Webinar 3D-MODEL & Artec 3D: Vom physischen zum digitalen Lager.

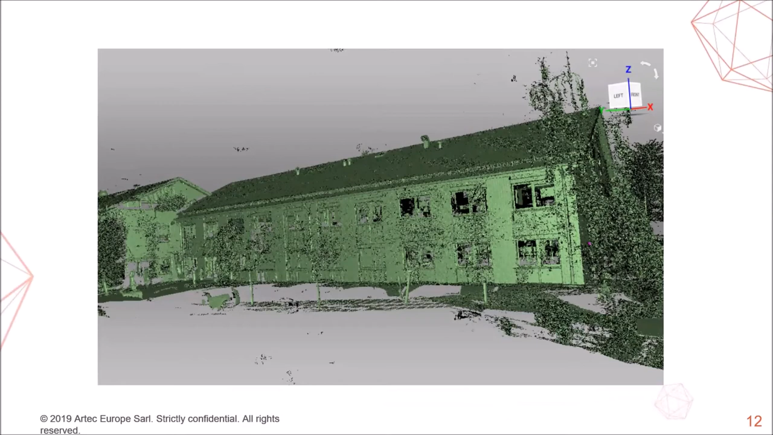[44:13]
scan der mit dem artec ray gemacht wurde das ist jetzt das artec hauptquartier in luxemburg also ein relativ großes bürogebäude hier sehen wir das auch
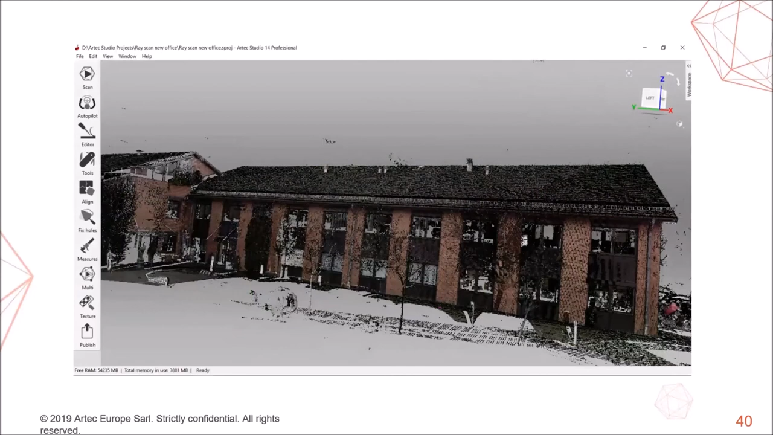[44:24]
in farbe also das gebäude besteht aus rotem ziegel und
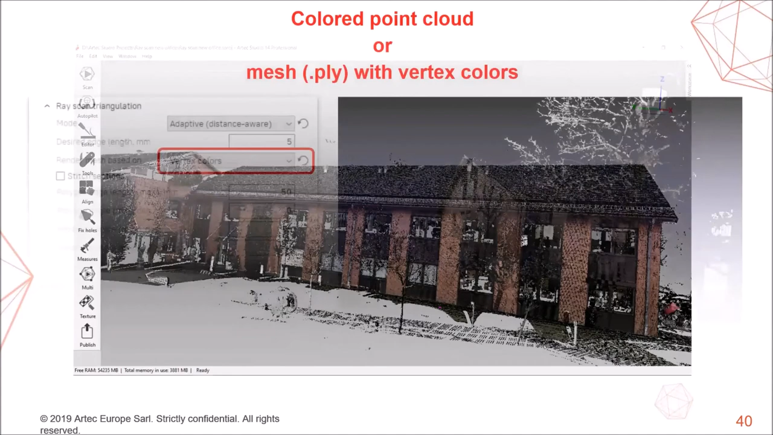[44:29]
hier möchte ich auch erwähnen die farbe die kann als farbiges point cloud weil das kann eigentlich als punkte wolken scannt da kann man eine farbige punkte wolke exportieren oder man kann ganz klassisch in der artec software ein mesh ausmachen und dieses mesh dann mit den farben also mit vertex farben auch exportieren und hier sehen
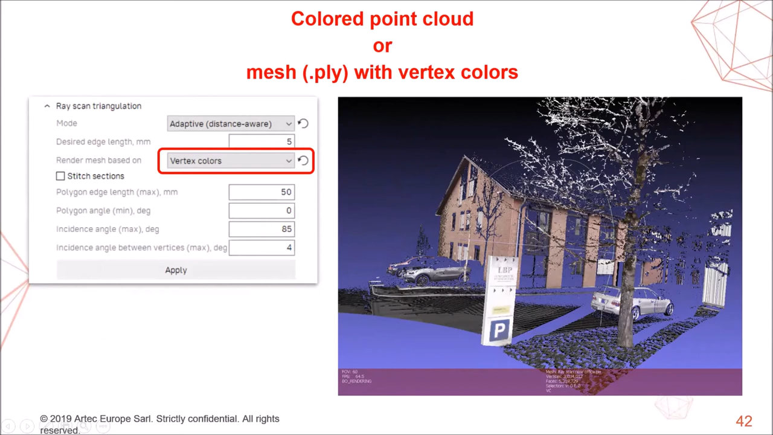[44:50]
wir auch ein beispiel wieder dieses gebäude aus rotem ziegel das schild hier sehen wir ganz klar dass das kann die farbe mit aufgenommen hat und hier noch ein
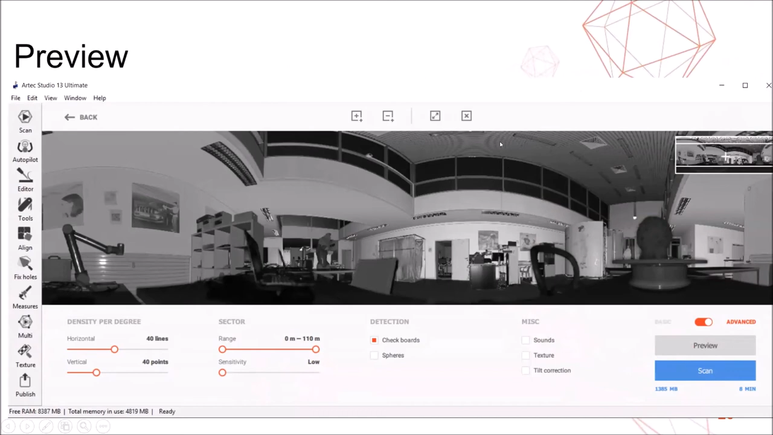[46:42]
sich herum der dauert eine minute und dann kann man hier auswählen welche bereiche man überhaupt scannen will respektive man kann den gesamten bereich auswählen und den dann abscannen wenn
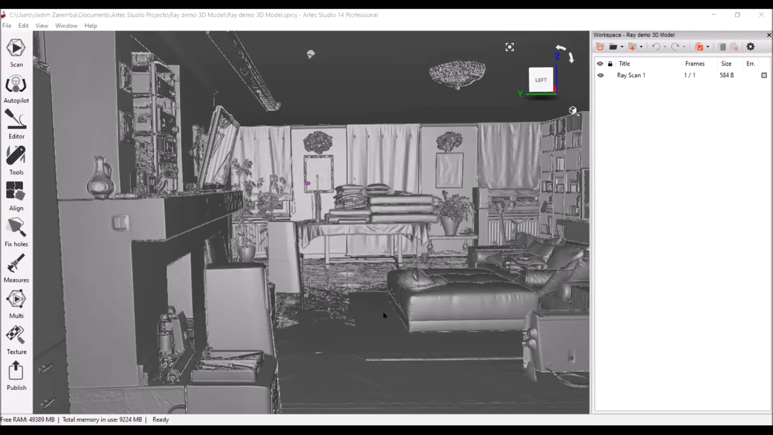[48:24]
steht das gerne hier direkt hinter mir der scannt eigentlich in mein wohnzimmer herein ist schon ein kompletter scan den ich gestern abend gemacht hatte von meinem wohnzimmer und so ich versuche mich mal hier zu drehen weil daten sind sehr sehr groß so ich will eigentlich
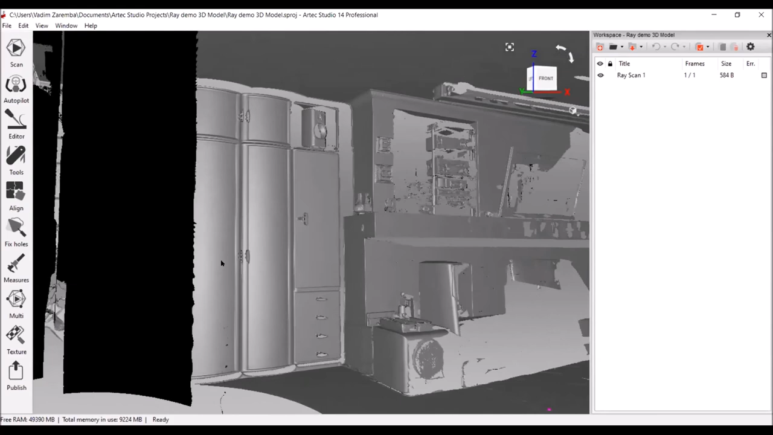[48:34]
hier hier sieht man wo der scanner steht dieser bereich unter dem
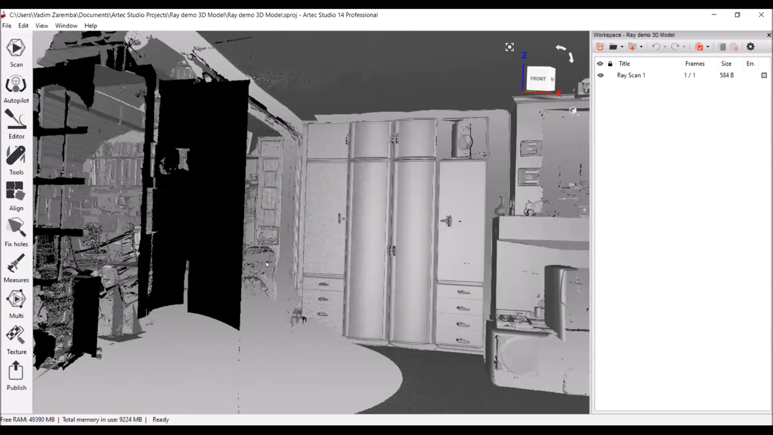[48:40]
scanner und nur um das mal vorzuzeigen der scan ist auch komplett in farbe so man sieht dass der scanner die farbe mit aufgenommen hat bei diesem
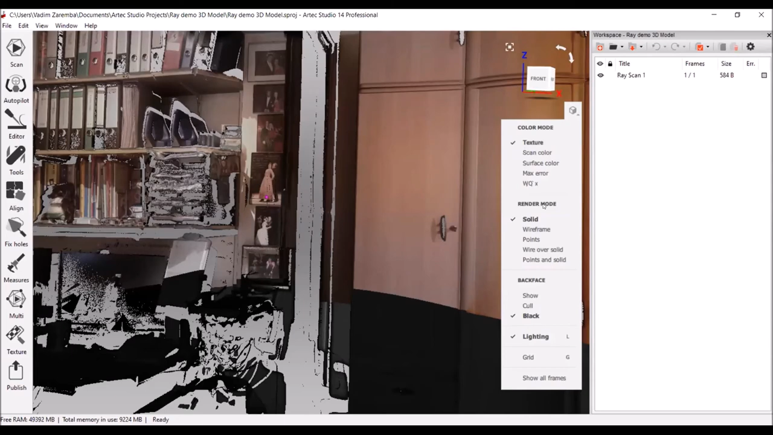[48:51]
wirklich riesigen datensatz ich so mein mal kurz heraus so hier sieht man also der hat wirklich das ganze zimmer mit aufgenommen mein wohnzimmer das wäre hier das
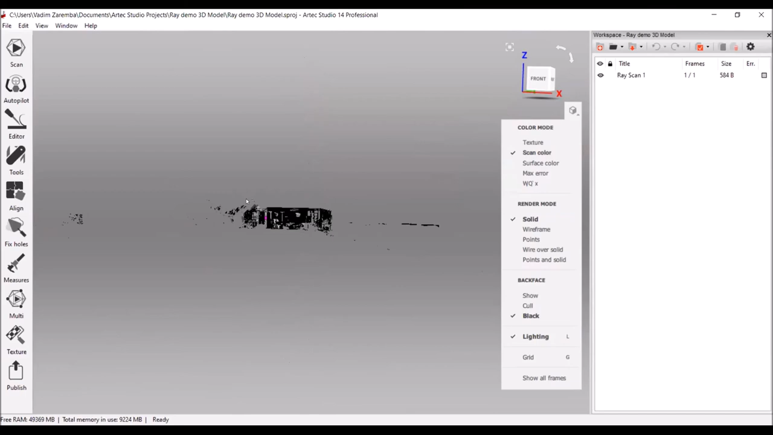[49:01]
kleine büro wo ich gerade sitze und der hat noch zum fenster heraus gescannt und noch einzelne kleine teile vom garten mit aufgenommen da der ja eigentlich bis zu 110 meter weit geht so ich versuche das zimmer mal noch so zu zeigen
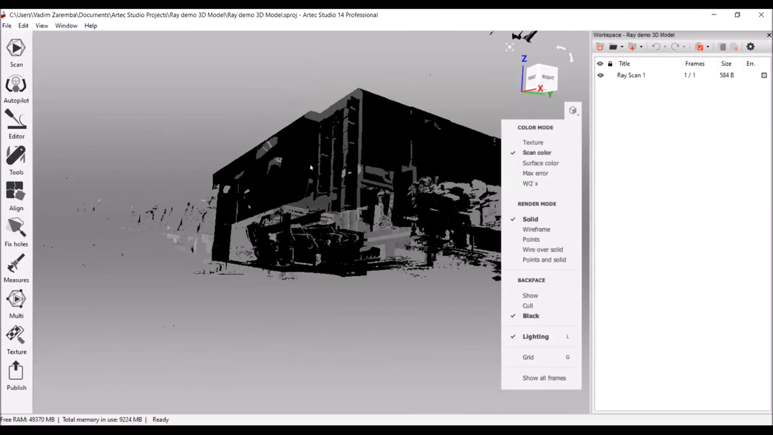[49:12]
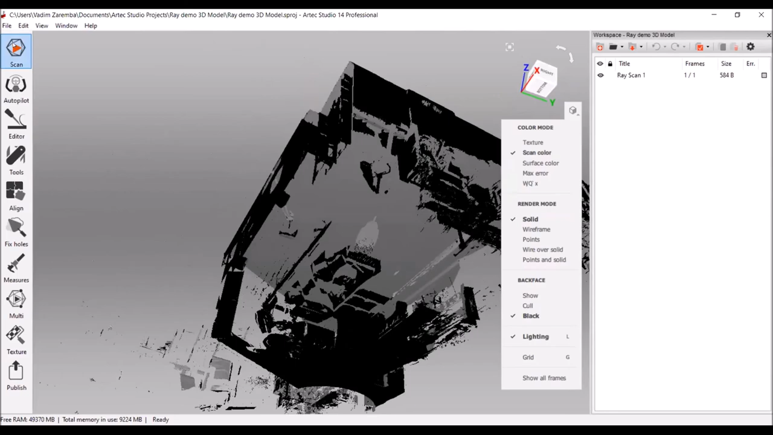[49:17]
dann zeige ich aber auch mal wie das eigentlich funktioniert gehe ich auf scan mit artec ray und ich starte ein preview
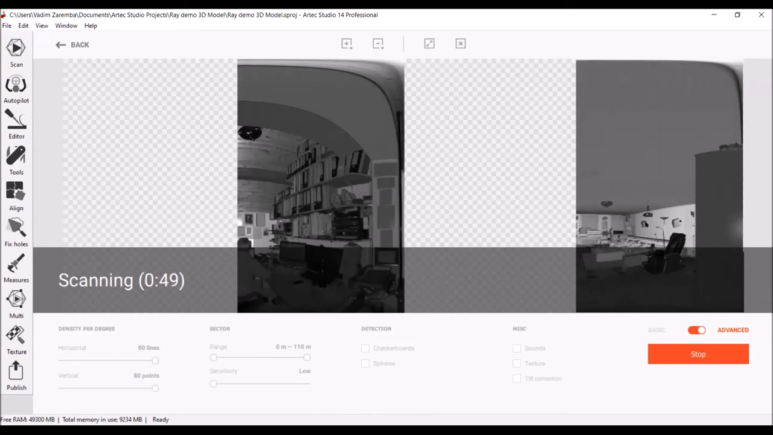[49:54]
kontrast karte das heißt der scan der tastet wohl mit dem laser ab das hier ist keine farbe und
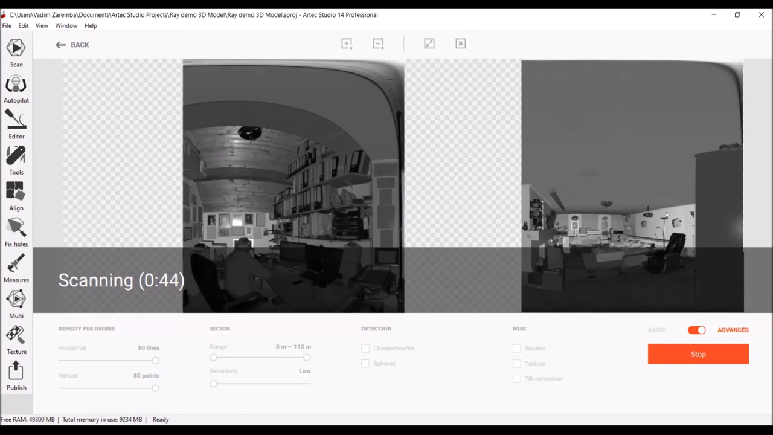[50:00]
dann nimmt die kontrast karte vom laser um uns das alles hier vorzuzeigen so sie sehen ich sitze hier auf der linken seite sieht man das und auf der rechten seite sieht man das wohnzimmer da das hier ja eigentlich wie eine weltkarte ist dass ein 360 grad eine 360 grad kugel flach aufgelegt
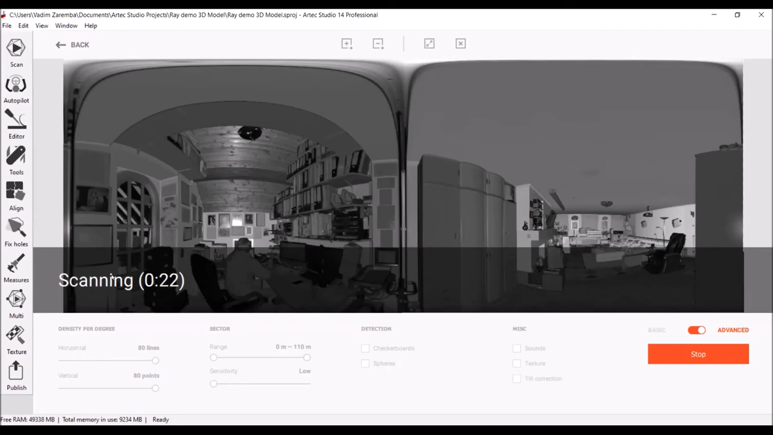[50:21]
so in 20 sekunden wird er mir das select also das anwählen freischalten dann kann ich einige bereiche auswählen was ich eigentlich scannen möchte gestern hatte ich eben den kompletten bereich ausgewählt dass der mir das ganze zimmer abgescannt hat
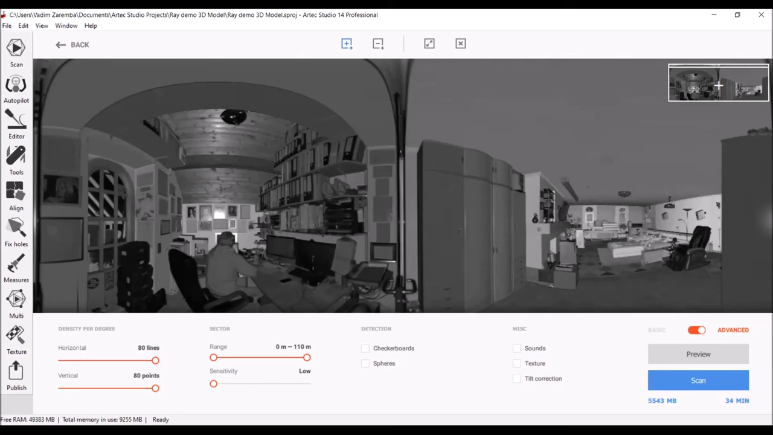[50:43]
jetzt aber sagen wir möchte ich einige kleine bereiche anwählen zum beispiel zum beispiel möchte ich diesen lautsprecher abscannen so sagen wir so und dann zum beispiel das hier so nehmen wir an ich möchte diese zwei elemente abscannen er sagt mir auch also das hier ist ganz wichtig das zielkreuz hier da sieht man wie weit entfernt ich vom scanner bin hier bin ich auf 2,46 metern